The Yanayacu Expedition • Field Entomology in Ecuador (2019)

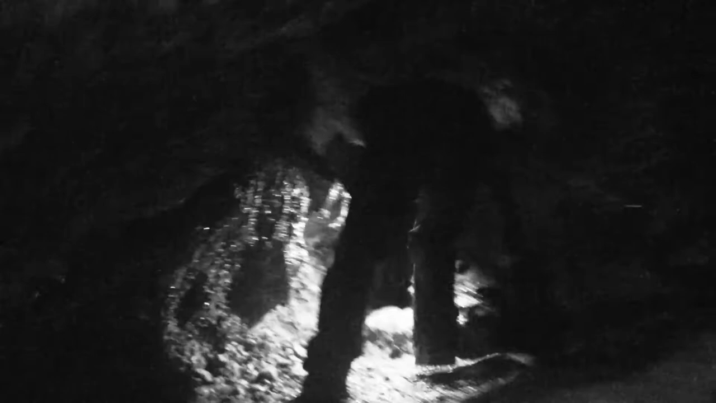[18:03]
it's so dark in the caves i had to switch the
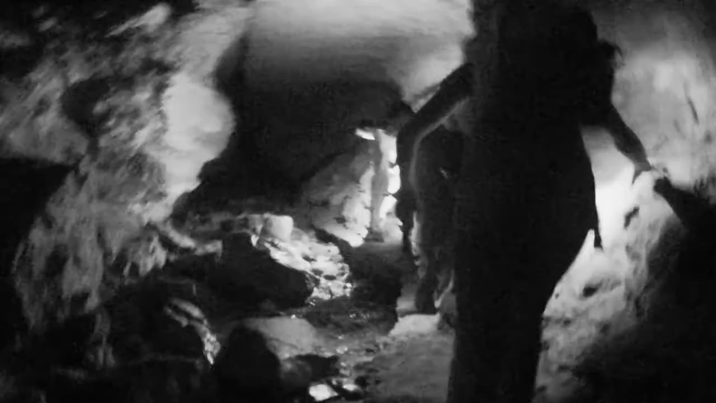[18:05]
camera into infrared mode that's why you're seeing everything in black and white
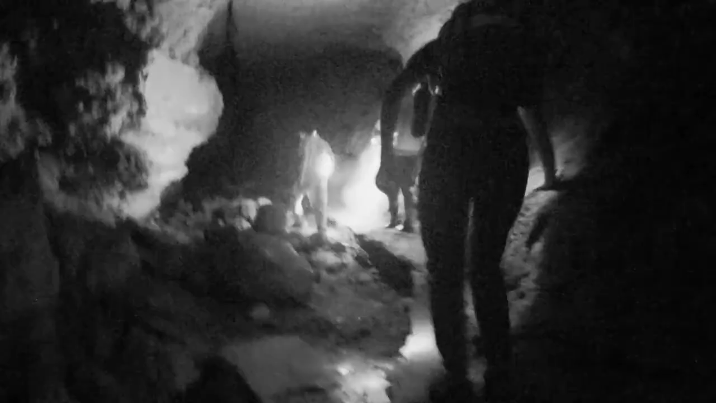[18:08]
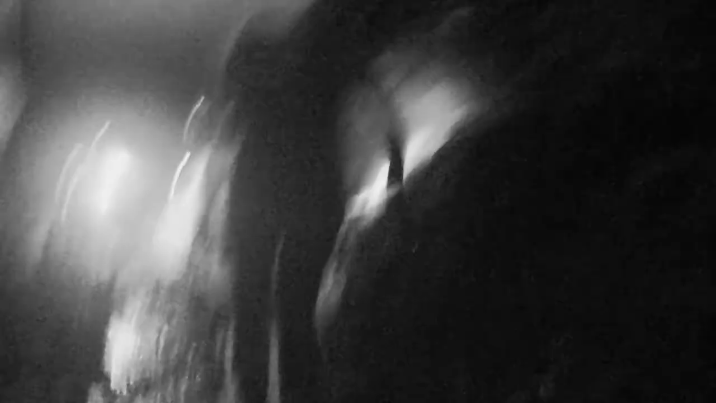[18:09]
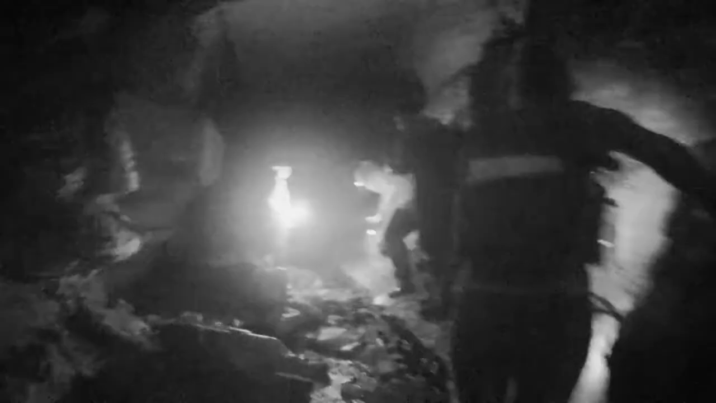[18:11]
water is constantly dripping from the ceiling
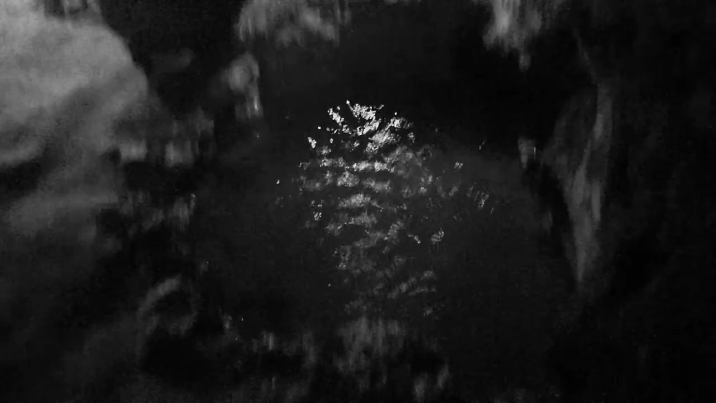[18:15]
and a number of tiny pools i wouldn't
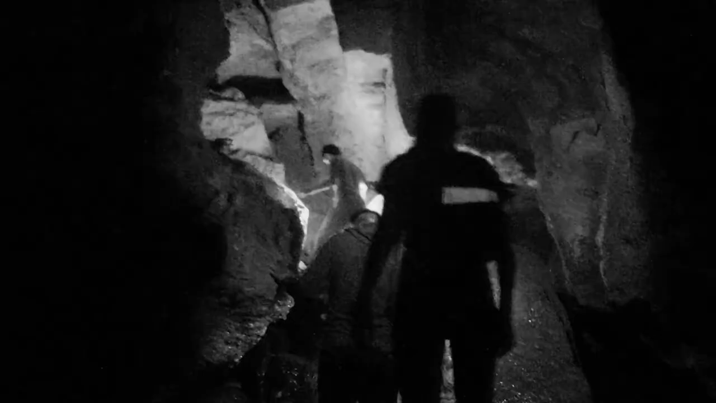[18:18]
recommend coming down here through claustrophobia
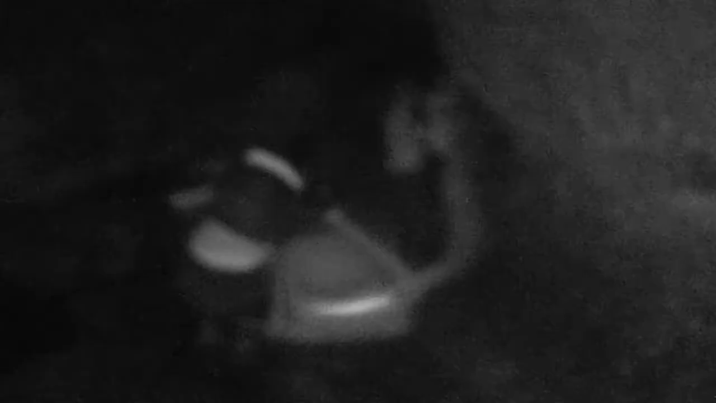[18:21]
the trail quickly becomes narrower to the point of having to crawl in mud to get through some passages
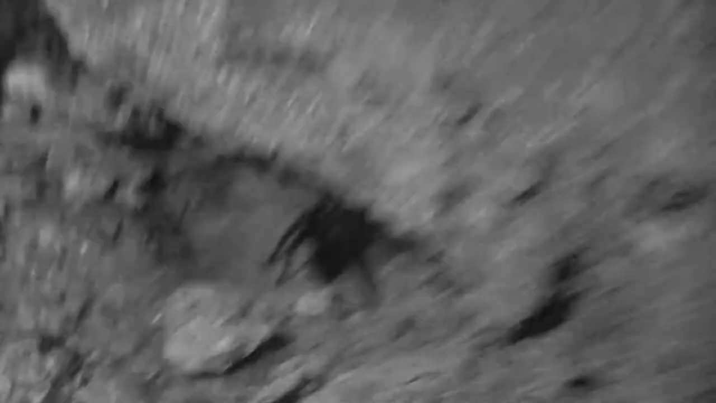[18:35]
whip scorpions aren't the only creatures in these caves we also found tarantulas and bats this trip was getting better and better
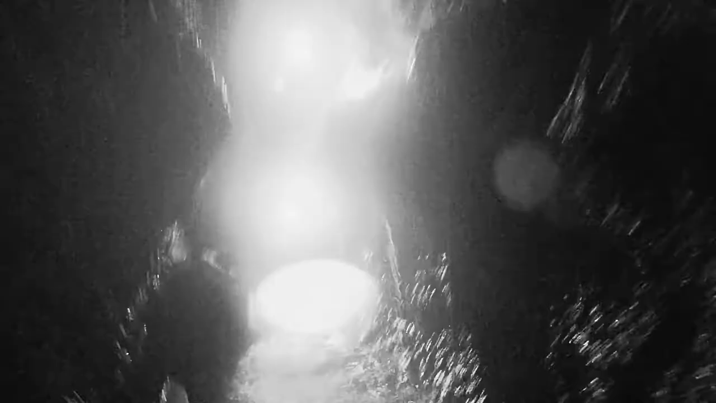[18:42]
until we hit an underground waterfall i was not prepared for that
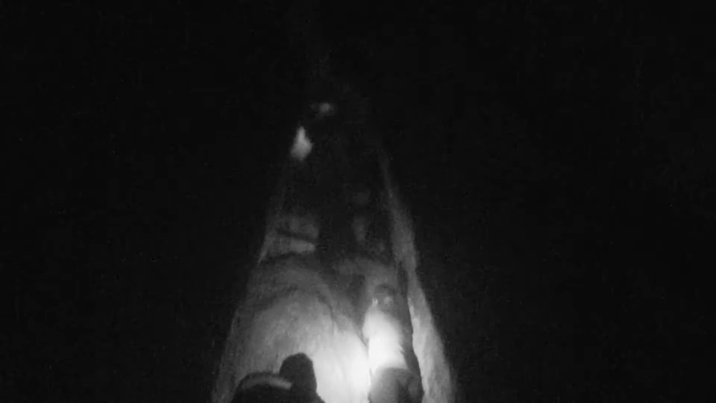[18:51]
getting back to the surface meant a 10 meter climb up a road